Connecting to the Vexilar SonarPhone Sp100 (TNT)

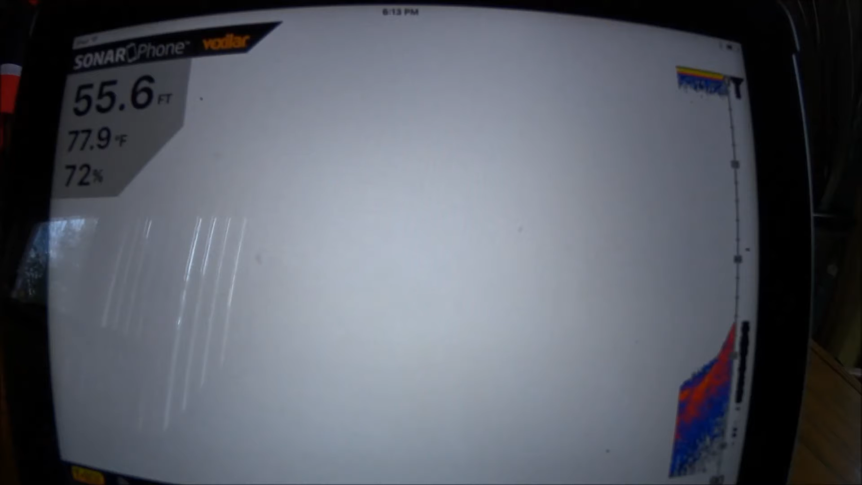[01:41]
On screen: water 77.9°F
Those of you with a sonar currently in your boats this should look very familiar. It's the standard right to left scrolling. On the right side of the screen you're gonna see your active water column and then everything that is
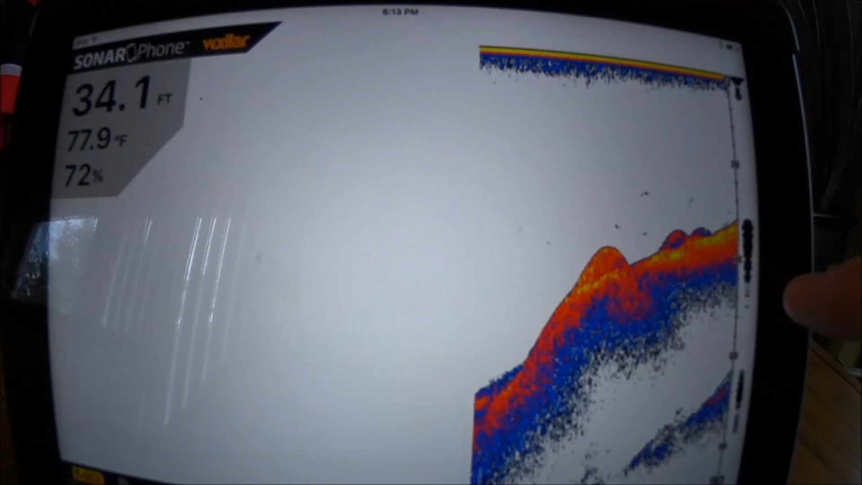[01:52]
On screen: water 77.9°F
scrolling by is what's happening past tense. What happened as the unit was taking the reading of the bottom.
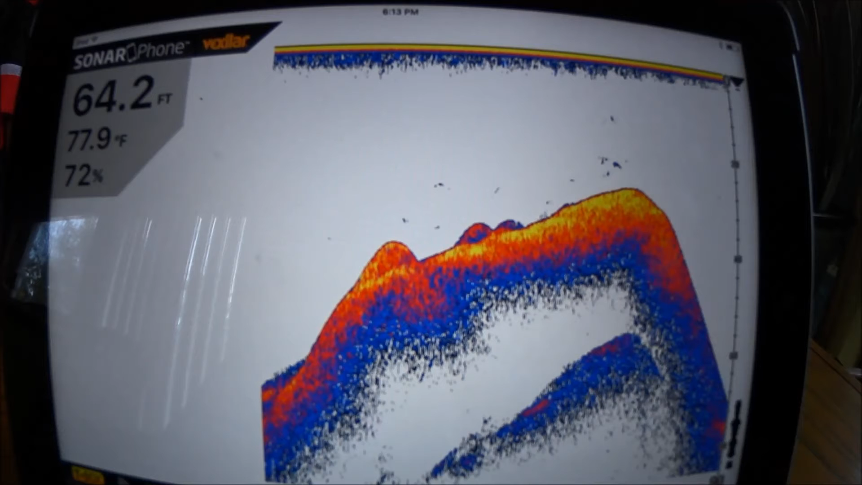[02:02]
On screen: depth 64.2 ft, water 77.9°F
So right now this information is just a demo so it is not actually happening but we'll take a look at how it connects. So we're gonna stop that for now and what we're gonna do is we're gonna open up our settings. Now this again is on an Apple.
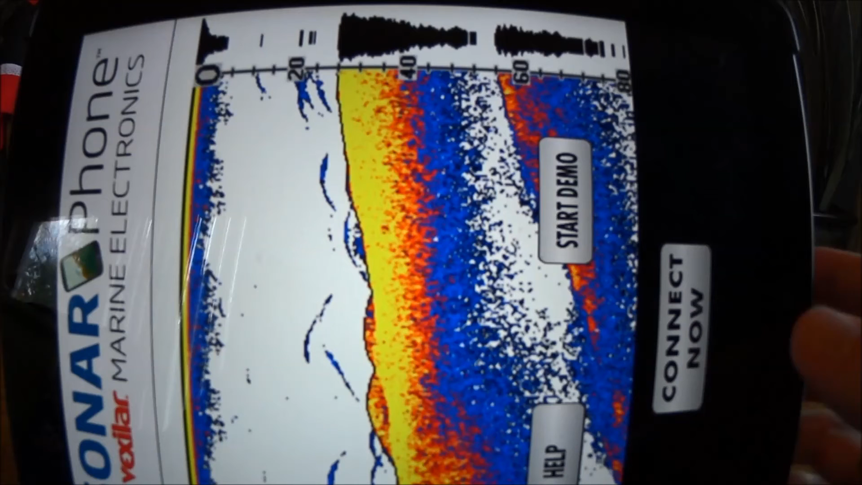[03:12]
Now you have two choices here. One is the slave, one is the master.